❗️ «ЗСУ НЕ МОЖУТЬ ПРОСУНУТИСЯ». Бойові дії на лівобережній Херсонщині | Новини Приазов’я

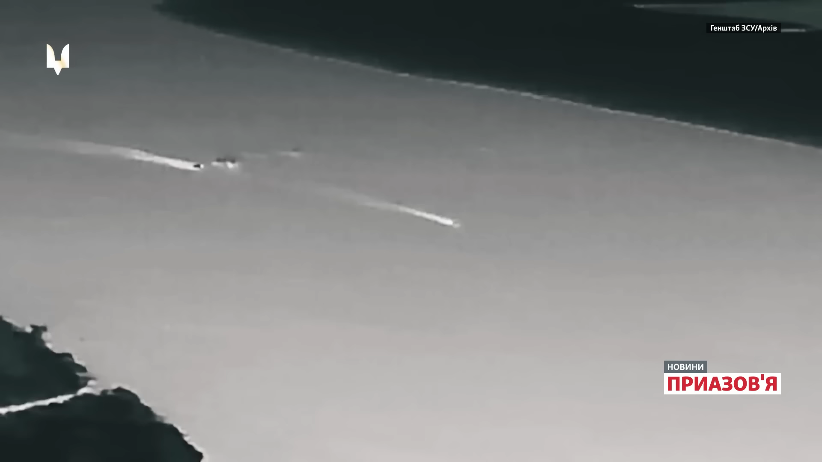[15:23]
і по самому безпосередньому Дніпру для того,
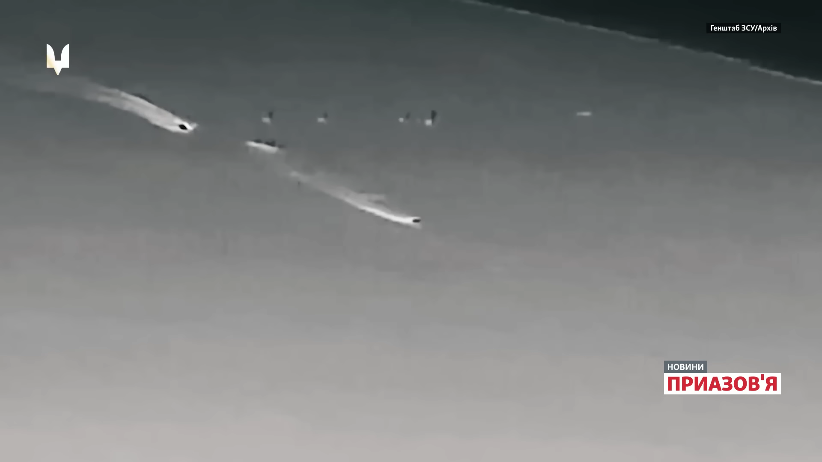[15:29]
щоб виявляти і вражати наші засоби,
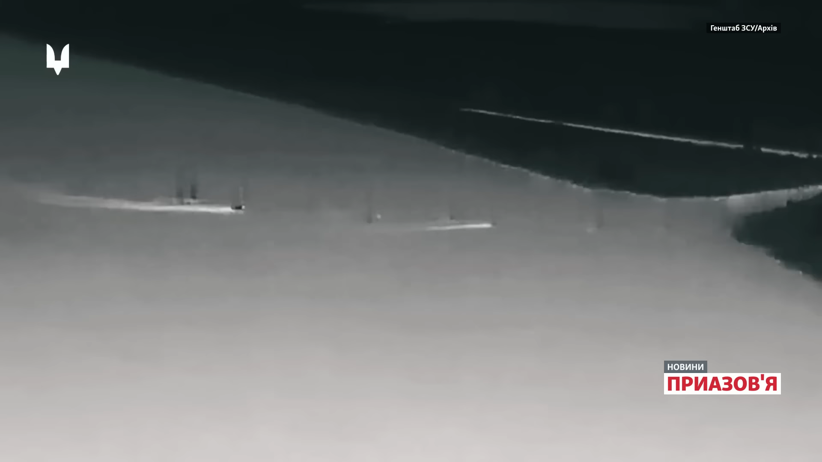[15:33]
які здійснюють логістику, переправляючись через річку.